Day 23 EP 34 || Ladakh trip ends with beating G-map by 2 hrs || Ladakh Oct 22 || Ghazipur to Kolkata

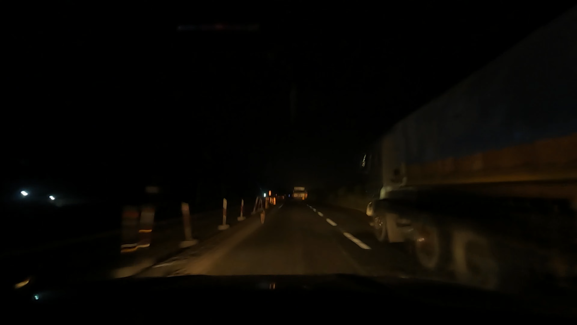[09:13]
आज डिनर का उतना इच्छा है नहीं, मतलब पेट सभी का भरा हुआ है क्योंकि लंच किए थे शाम के टाइम, तो वहाँ पे ज़्यादा खाना हो गया था तो मन नहीं है। देखते हैं अगर घर में जाके भूख भूख लगता है तो कुछ ना कुछ छोटा मोटा खा लेंगे, नहीं तो सो जाएंगे, कल देखा जाएगा जो होगा। हम लोग 122 किलोमीटर्स दूर है,
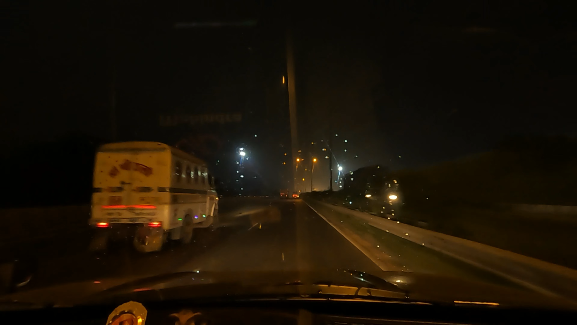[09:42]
लेकिन प्रॉब्लम ये है कि अभी ट्रक का ट्रैफिक बहुत बढ़ गया है, इसलिए हम लोग का स्पीड मतलब एवरेज जो स्पीड है वो घट जा रहा है। और ETA भी ज़्यादा तेज़ी से नहीं घट रहा है पहले जैसे घट रहा था, अभी ETA 159 दिखा रहा है।
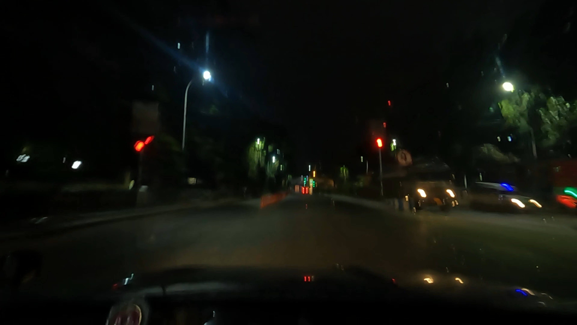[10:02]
तो देखते हैं, मतलब इतना ट्रक का ट्रैफिक अगर रहा तो मुश्किल है। सेकेंड हुगली टोल प्लाजा से और 13 किलोमीटर्स दूर है और अभी थोड़ा थोड़ा बारिश हो रहा है। कोलकाता में स्वागत हुआ बारिश के साथ, अच्छा है, लेकिन गाड़ी गंदा हो जाएगा। वैसे भी उतना साफ कुछ है नहीं गाड़ी। वी हैव रिटर्न टू द सिटी ऑफ जॉय एंड नाउ इट्स 1:08 AM।
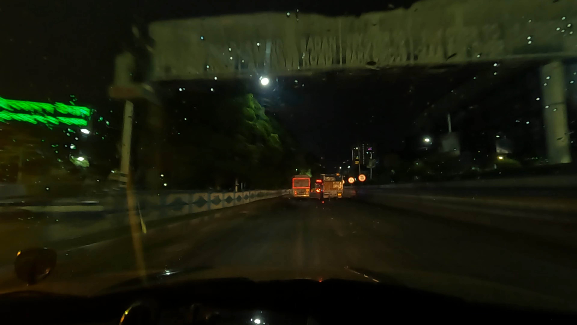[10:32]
आज हम लोग टोटल 634 किलोमीटर्स अभी तक कवर किए हैं। घर पहुँचते पहुँचते ये 650 के आसपास हो जाएगा।